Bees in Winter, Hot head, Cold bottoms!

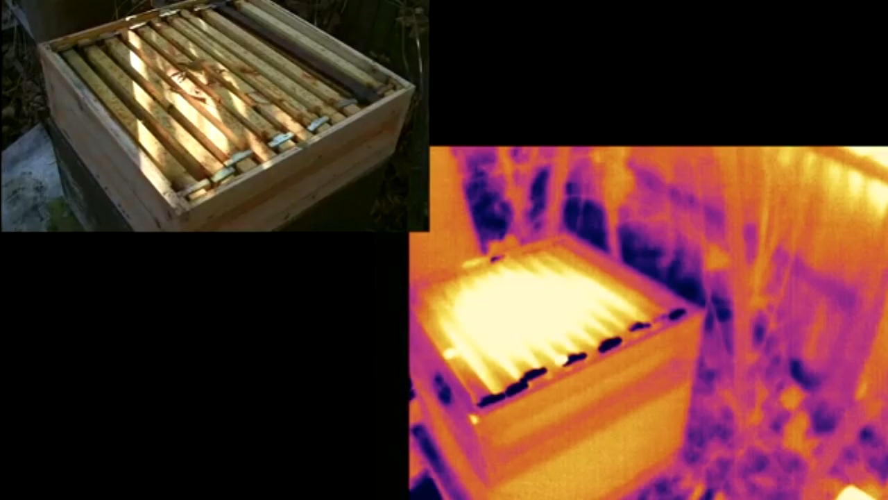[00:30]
Now it's actually quite hard for me to operate the camera with these big gloves on but when I got back and took a look at the footage I found out the bees had this sort of weird temperature
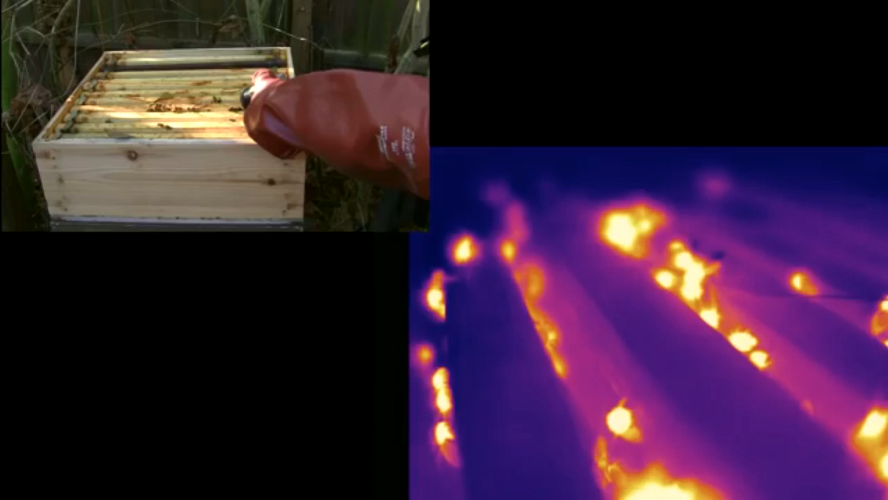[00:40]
profile to them where the bottoms were sort of cold, the middles were hot and their heads were somewhere in between. Now it turns out the camera can just record video which is
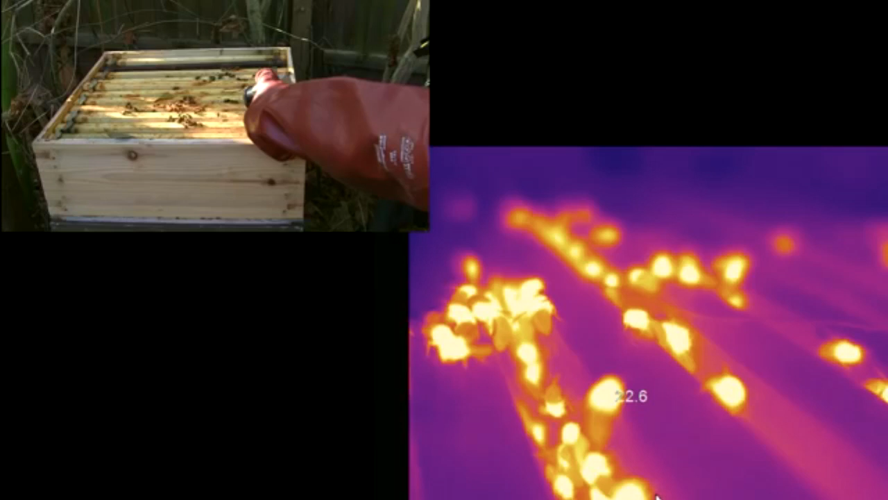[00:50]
enough for certain things but it'll also record radiometric data which allows you to do this sort of post-filming analysis. Now sure it takes up quite a lot of space but whatever.
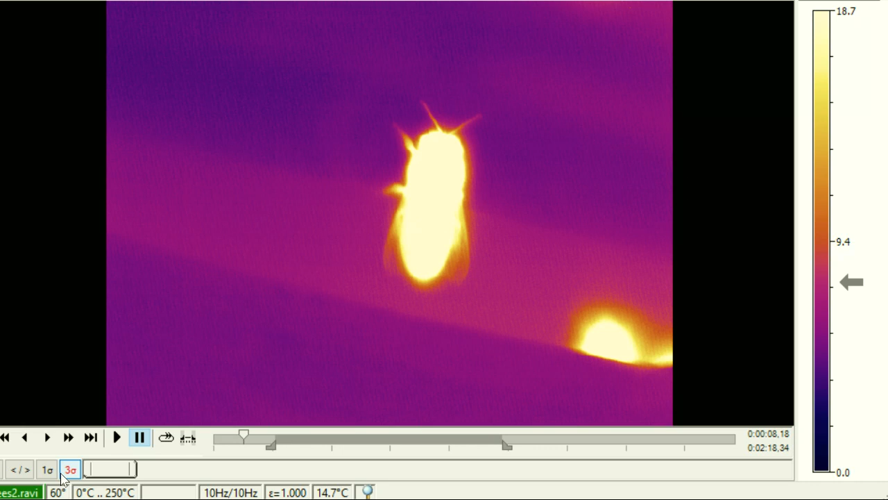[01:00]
So the next day I went back and this time I had the camera focused up really close and recorded the radiometric data and the results were fascinating.
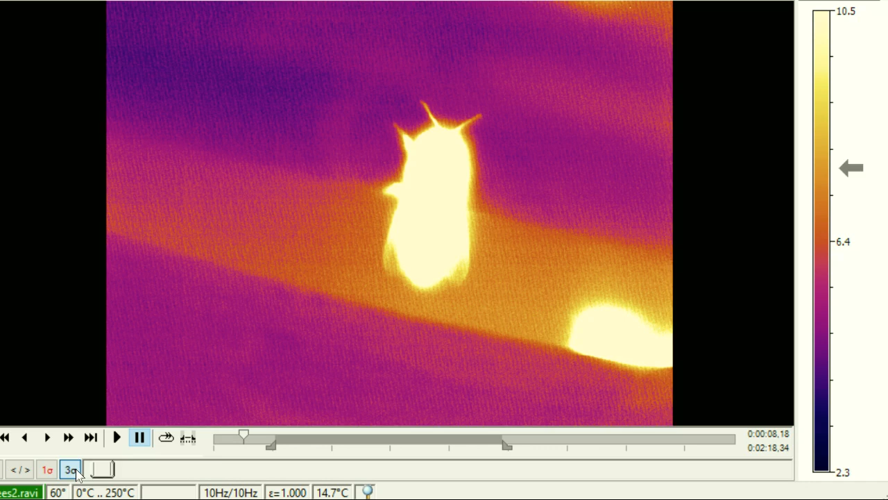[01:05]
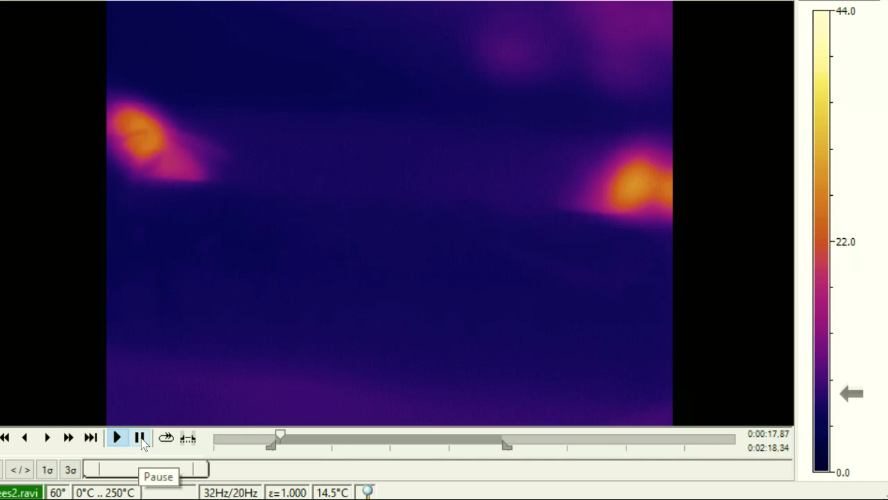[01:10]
Again the bees were actually pretty active considering there was ice around and when you pause the video you realize that the middle section of the bee,
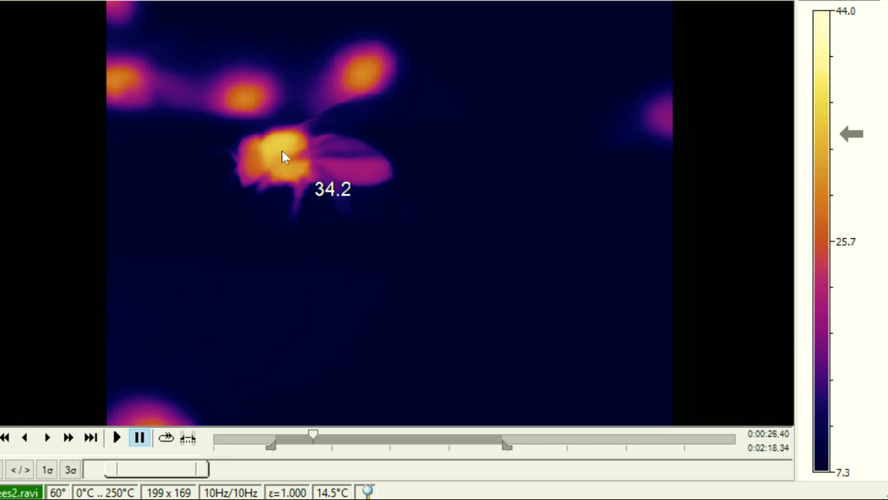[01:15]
the thorax, is actually about body temperature which just completely stunned me.
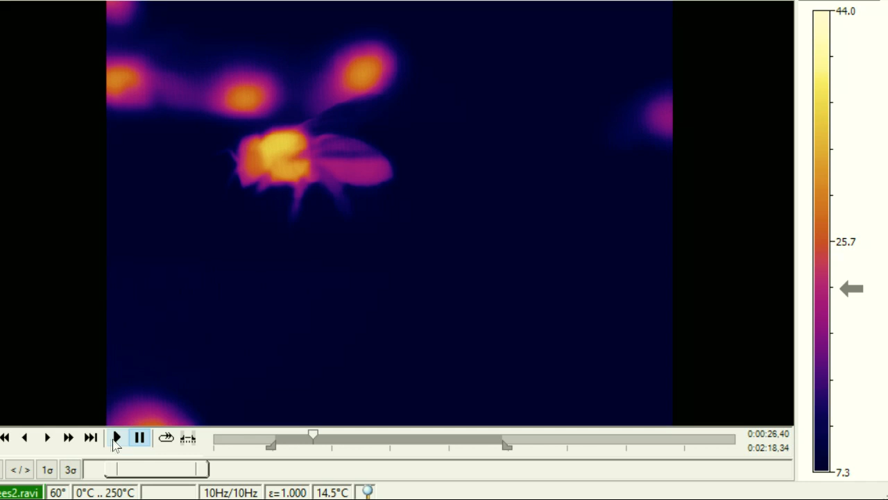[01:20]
I mean these tiny creatures which weigh about a tenth of a gram, the middle part is about 30 degrees Celsius. That's hot summer type temperatures.
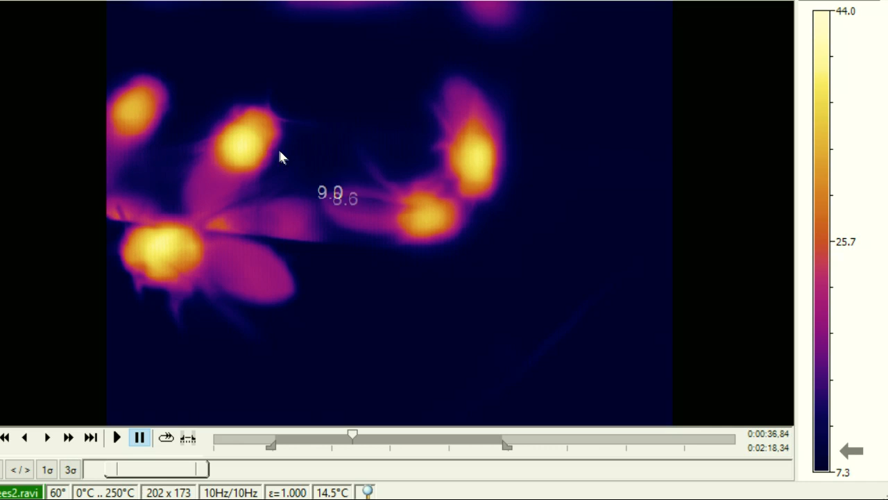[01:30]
Now the head was kind of hot, it was about 25 degrees which again is summer type temperatures and their bottoms,
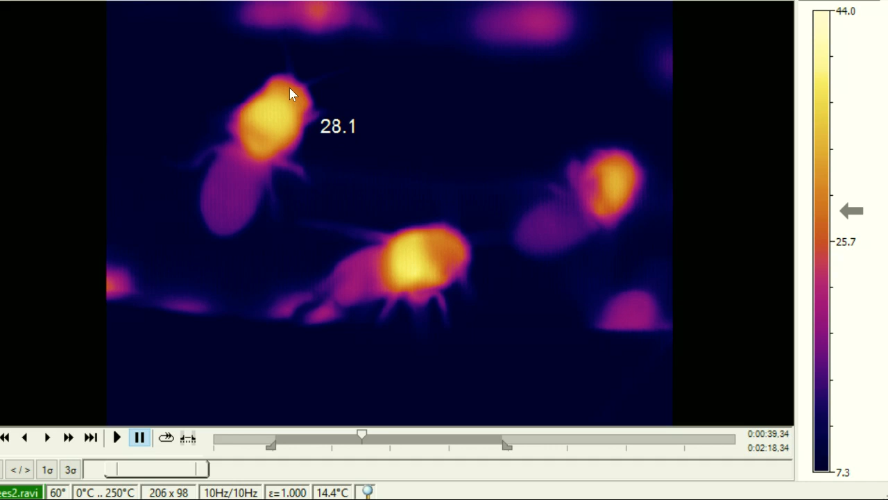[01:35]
the abdomen was comparatively chilly by comparison at about 15 degrees Celsius. Now the other thing that was stunning was the temperature profile seemed to be very constant from one bee to the next. Now sadly I was actually on a schedule at the time so I didn't have much time to do anything more detailed but I can give you some interesting speculation. Now it's my dad who told me that the bees huddle together in a big ball for warmth in winter and I think he got this because one year one of the beehives froze in winter and that's how we found them the next spring.